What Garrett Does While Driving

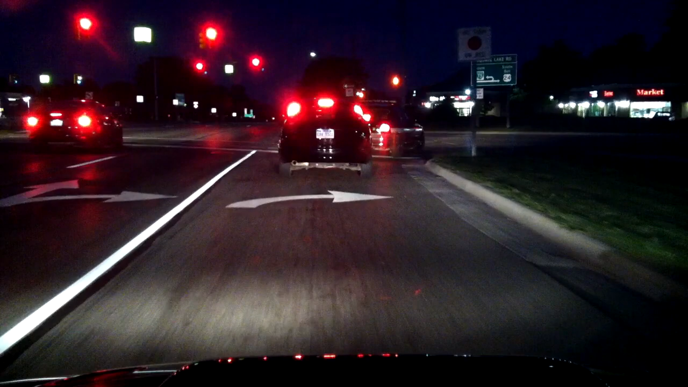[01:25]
Better turn off. It's going to be a long drive home.
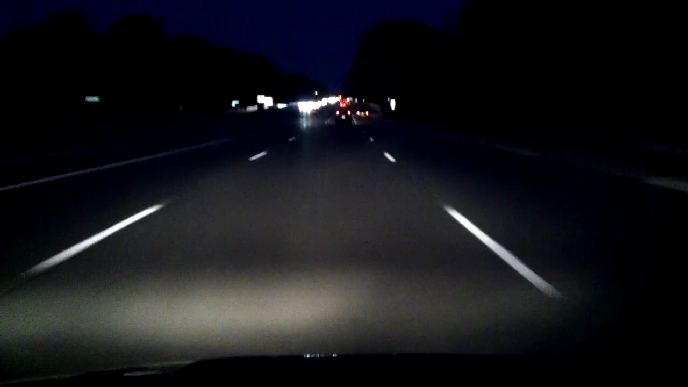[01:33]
Back farting like crazy tonight. Yeah. Oh, goodness. At least I assume he's turning. Man, there's no damn turn signal on.